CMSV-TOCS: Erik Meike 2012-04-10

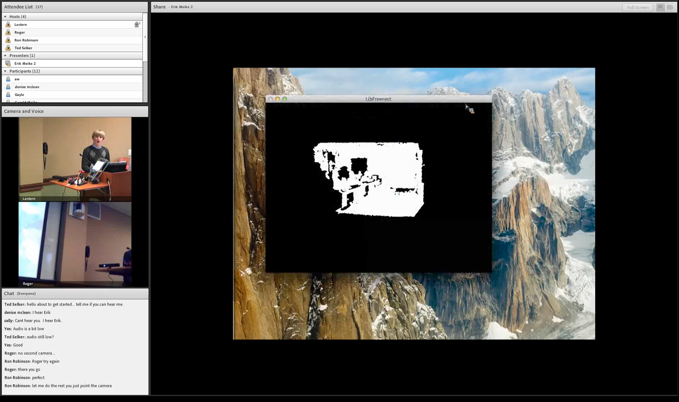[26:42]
So here, this I just turned off color because that makes it kind of it makes it go really slowly. But here, this is actually a 3D view of the room.
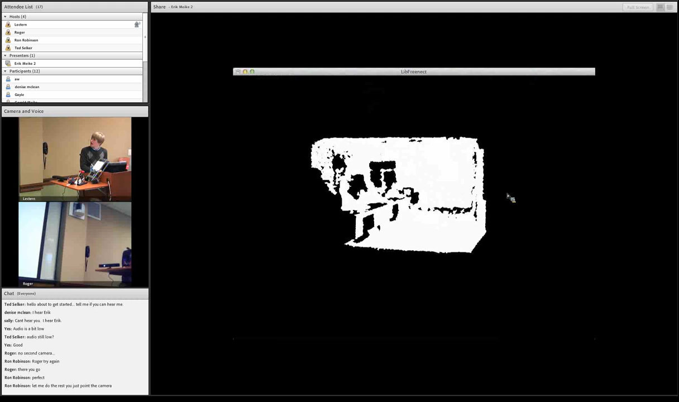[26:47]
So here I'm rotating it, and you can see me in there.
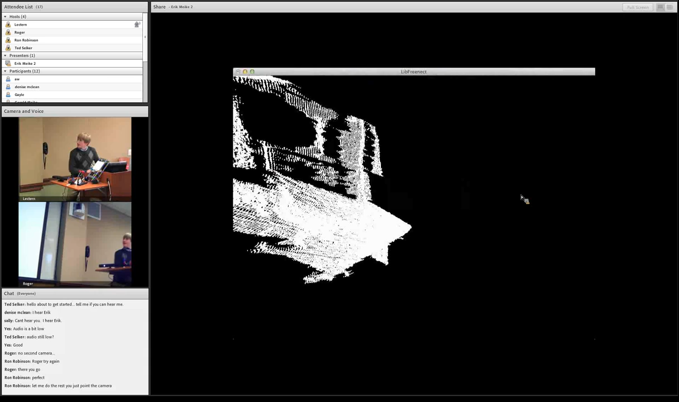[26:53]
Here I am. And so with all this data,
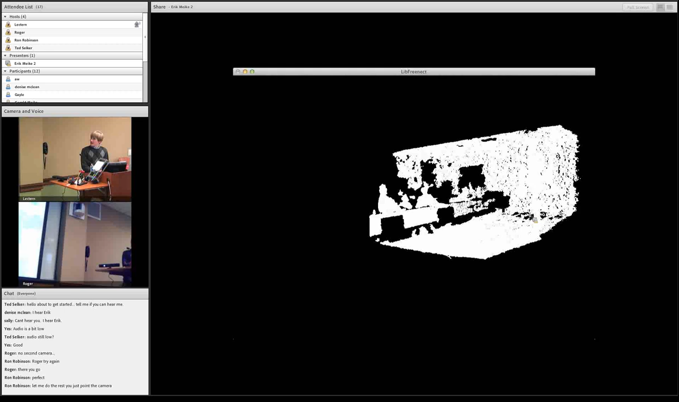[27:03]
you can take all that data and then like here I wrote this. I modified this little demo arg.
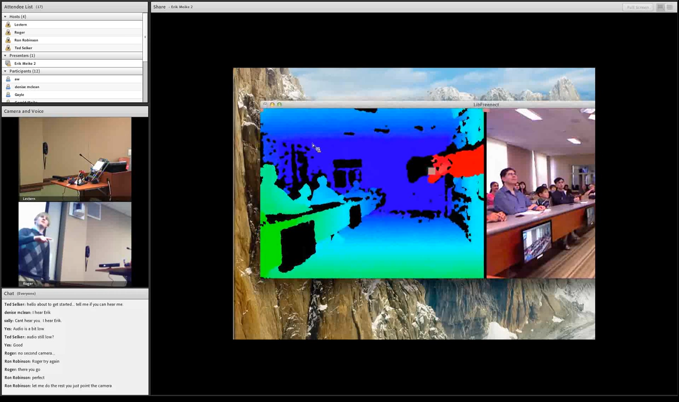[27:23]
There, it's finding closest point, and it's putting it on the little box there, and it's turning my hand. That's pretty much all I've gotten to do with the Kinect.
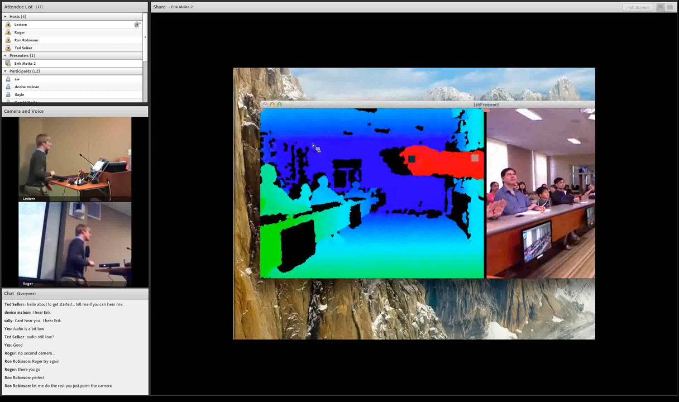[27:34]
I got it 2 weeks ago, so I haven't really gotten to do much with that. But this is just a thing, an accessory for the Xbox 360, and get that, and then it comes with a little connector, and you just plug that into your computer, and then you install some software and it just works.